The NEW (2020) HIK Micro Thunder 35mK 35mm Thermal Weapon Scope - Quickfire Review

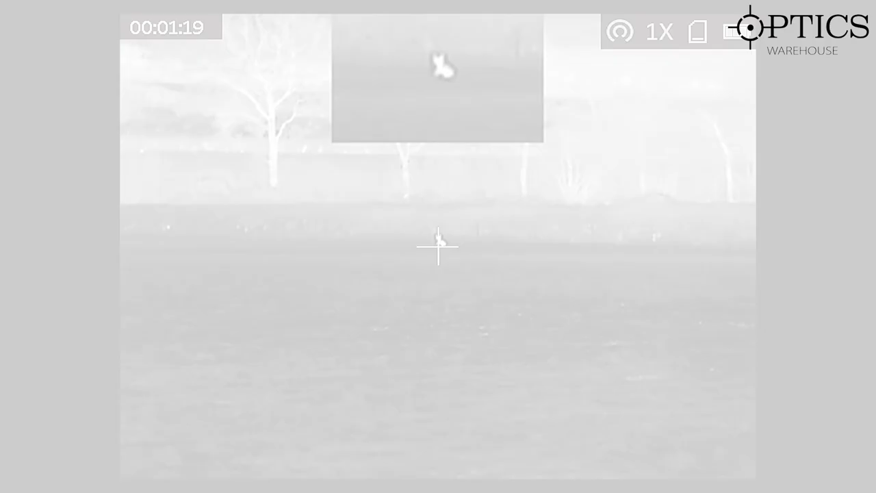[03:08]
Those of you that are familiar, who have bought the HIC35, will know it's a 380 by 288 17 micron sensor,
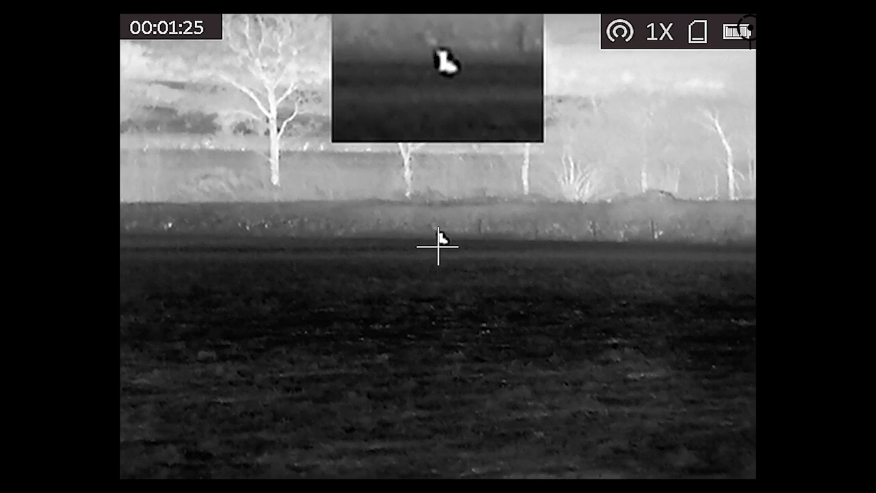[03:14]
which is the same standard that you'd expect, say, from the Pulsar XQ range. It is exactly the same within this unit here.
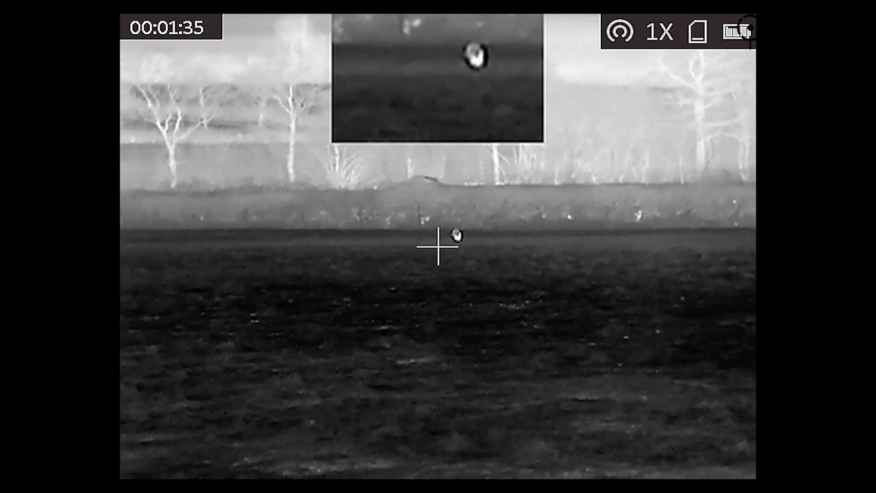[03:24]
It actually comes with a 35mm lens as well, so you can think of it, if you want,
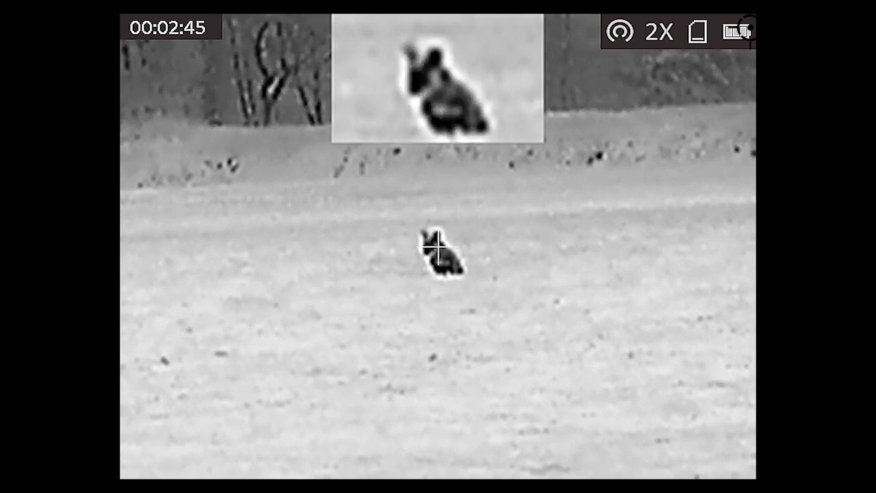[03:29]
as the monocular morphed into the scope, so to speak.
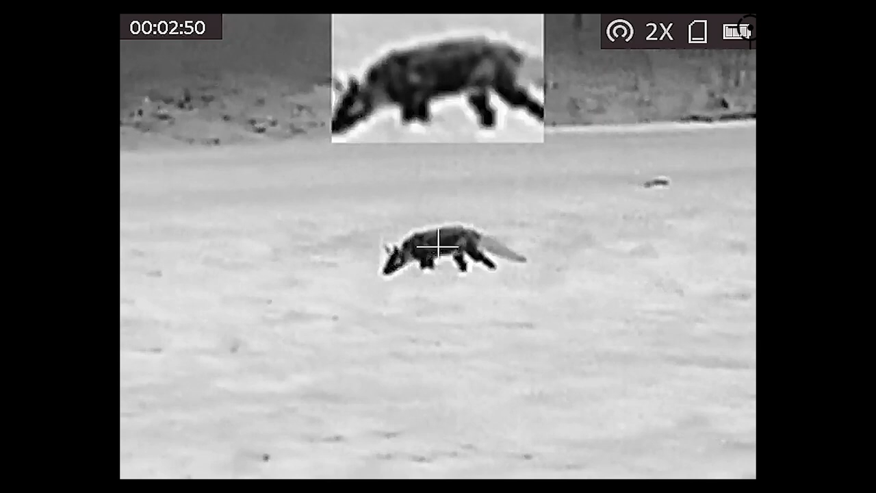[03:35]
You're going to get the same style image that you'd get out of the HIC35 Vulcan.
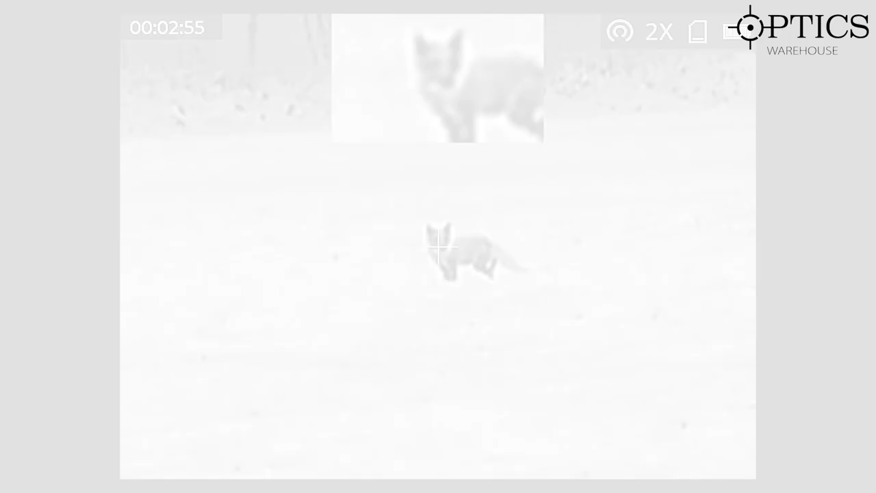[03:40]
A couple of reticle choices inside, picture-in-picture as standard, and then, of course, you've got your four colour palettes in there as well.